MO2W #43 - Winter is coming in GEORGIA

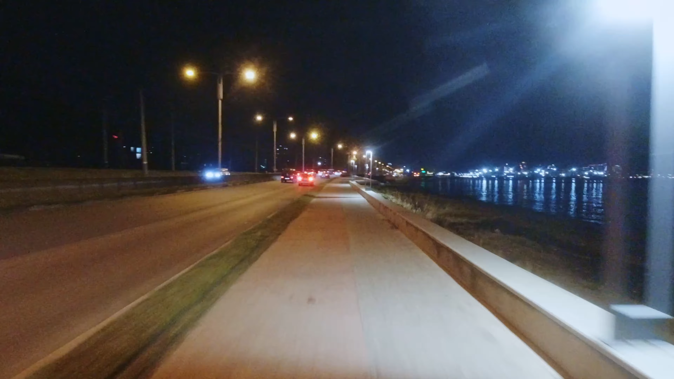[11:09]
So I'm slowly entering Batumi, and it looks like some sort of Las Vegas of Georgia.